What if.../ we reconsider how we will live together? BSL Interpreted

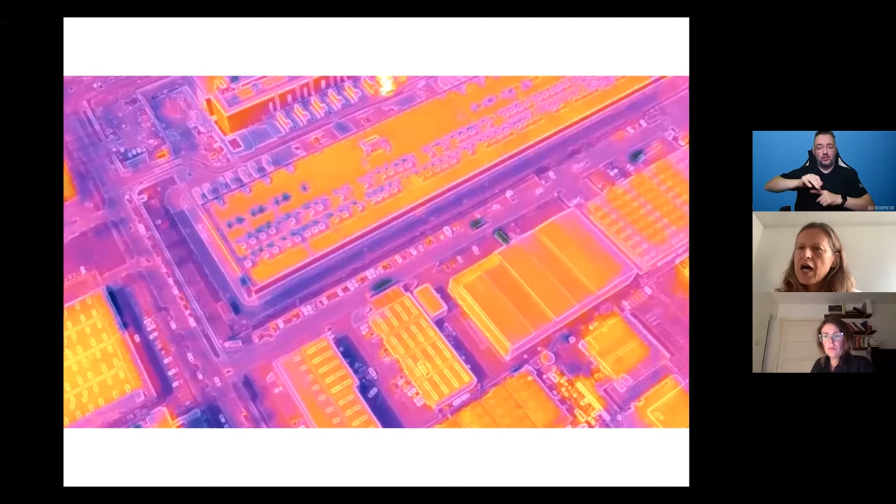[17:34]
Thermographic cameras were put onto drones and sent out over that Dublin landscape that Fiona showed on the map. And of course, the thermographic camera is interesting because its primary register is heat. And so it's able to render legible aspects of data infrastructure that is illegible to the kind of human eye. There are seats around the bonfire in the pavilion that are made from slate from a quarry on Valencia Island,